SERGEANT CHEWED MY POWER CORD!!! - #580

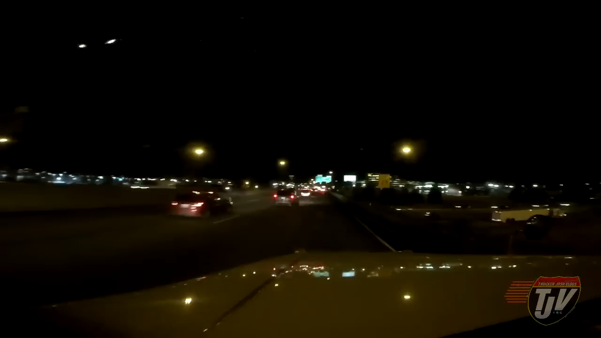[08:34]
Truck Josh coming to you. Excuse me. Pardon me. You just gotta be a little aggressive and stick your nose in there. 36 kilometers on I-494 west. Alright, there we go. Pardon me. So we're here in rush hour. Unfortunately, this ungodly hour in every city. And Minneapolis is no exception. They got a lot of people living here. Like Minneapolis, St. Paul is a massive city.
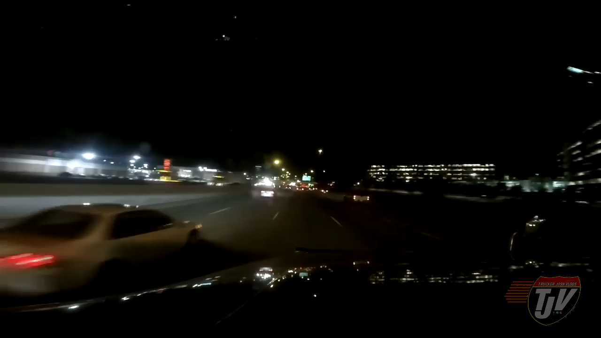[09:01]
It's the closest megatropolis, I would say, to Winnipeg. From here, we're only about 6.5 hours home, depending if you're in a semi or a semi or a personal vehicle that can actually do the speed limit. But we're not going home, we're going past. We're going to cross from North Dakota, like I said, into Saskatchewan.
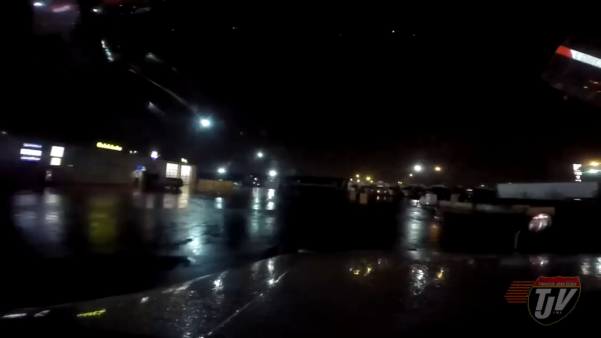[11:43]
Another day, another penny. Just pulled in here the Flying J. In Fargo, North Dakota. Should be able to find a parking spot here. Spend the night here, and tomorrow we will go the rest of the way up to Regina, Saskatchewan. See if we can find a good spot. Looks like there's quite a few spots available back here. Oh yeah, lots of room here.